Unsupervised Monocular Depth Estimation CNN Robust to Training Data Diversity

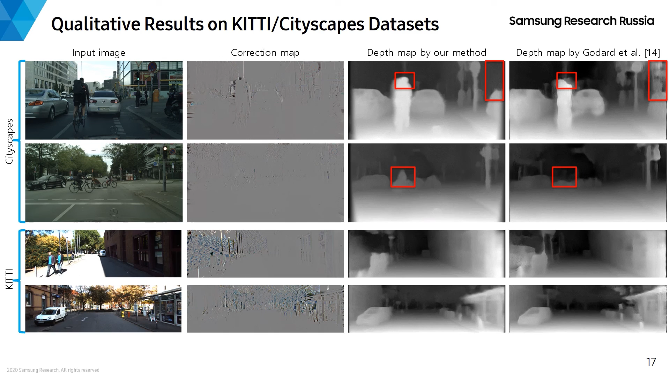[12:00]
which supports our intuition when introducing correction maps. Another interesting comparison is done for uncontrolled street views completely unrelated to the training datasets.
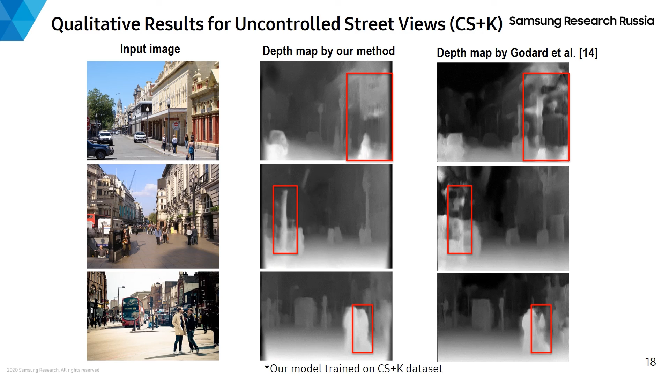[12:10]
Here we also see that our model outputs much better depth maps. To qualitatively verify the performance of our model trained on SM dataset, we collected several uncontrolled people images from Flickr.